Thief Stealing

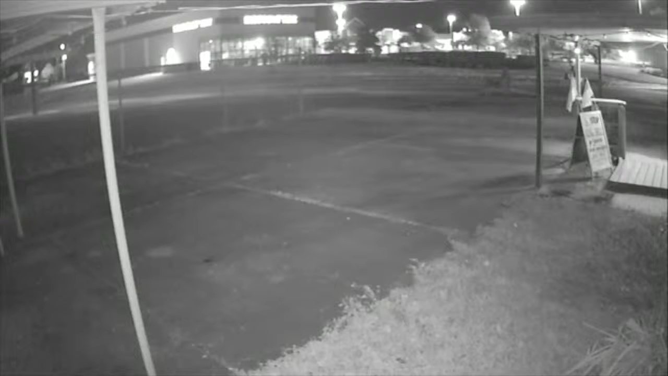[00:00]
I thought you might like to see a thief in action this punk kid at 430 in
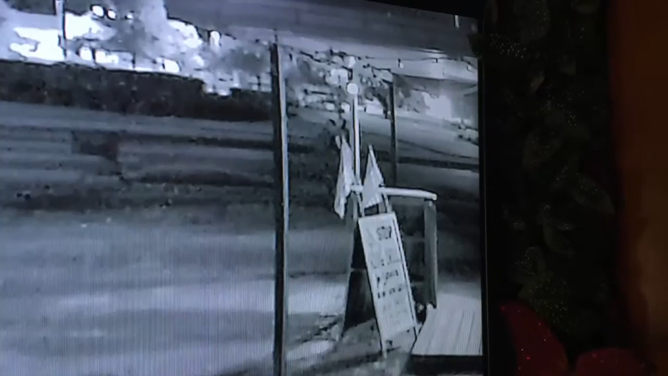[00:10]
the morning stole our electronic open sign pushing a grocery cart down the sidewalk which he probably stole that now he comes up to our airbrush shop sees the camera but that don't affect him and he sees what he wants looking at our electronic
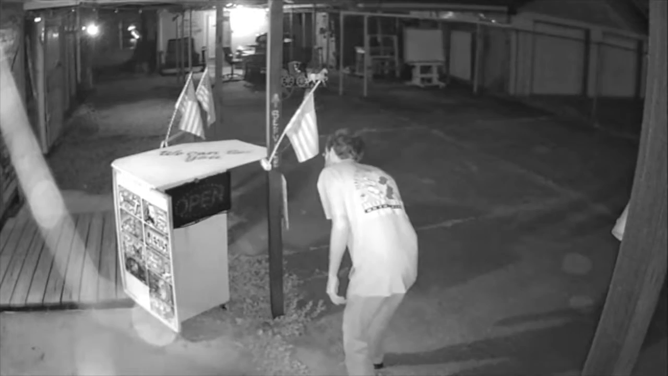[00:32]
open sign not even turned on right now and we sometimes leave merchandise behind there for customers to pick up